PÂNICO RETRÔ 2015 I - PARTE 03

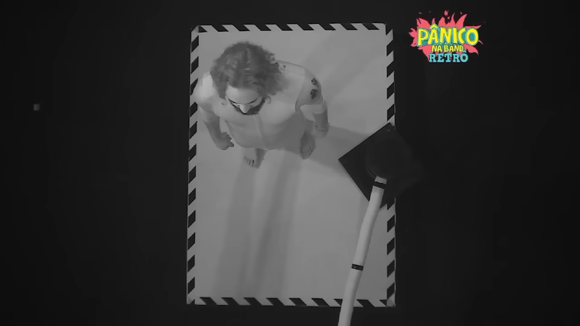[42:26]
Mas além da visão, alguns perderam a linha de raciocínio. Ai, é um rato!
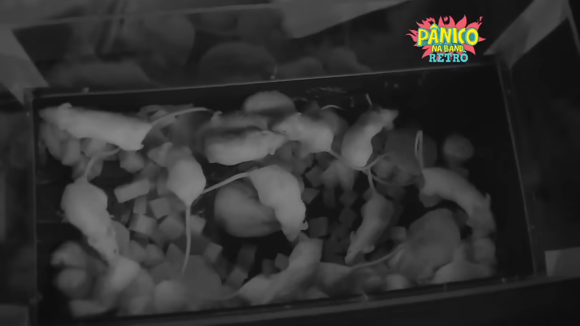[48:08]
Eu já descobri o que é! Que é? É uma aranha, tira! Uma aranha?